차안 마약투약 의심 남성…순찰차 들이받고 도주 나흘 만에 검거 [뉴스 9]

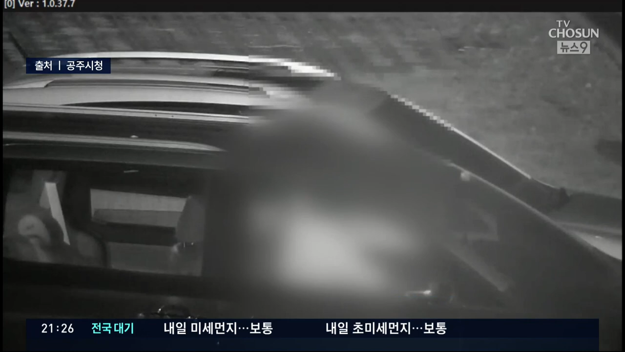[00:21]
운전석에 탄 50대 남성 A씨가 다른 차 운전자와 이야기를 나눕니다. 잠시 후 혼자 남은 A씨가 자신의 팔에 주사를 놓습니다. 마약 투약이 의심되는 상황.
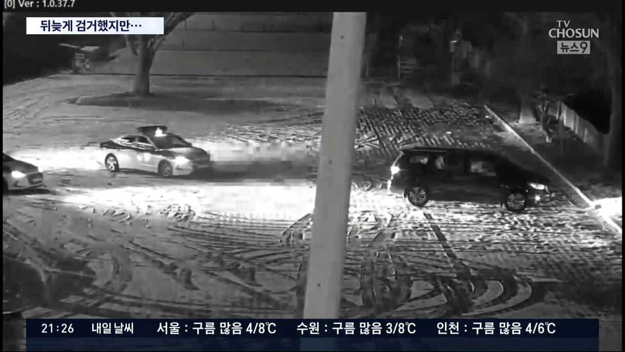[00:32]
신고를 받고 현장에 도착한 경찰이 순찰차 3대로 포위하고 A씨의 신원을 확인하기 위해 다가서는 순간 A씨가 뒤쪽 순찰차를 들이받으며 도주하기 시작합니다.
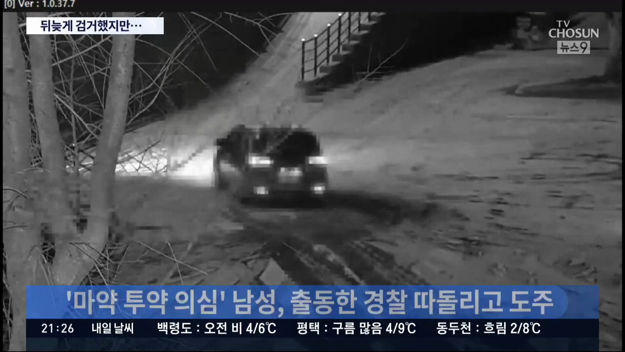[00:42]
이곳에서 경찰을 따돌린 남성은 인근 도로로 차를 몰아 그대로 달아났습니다.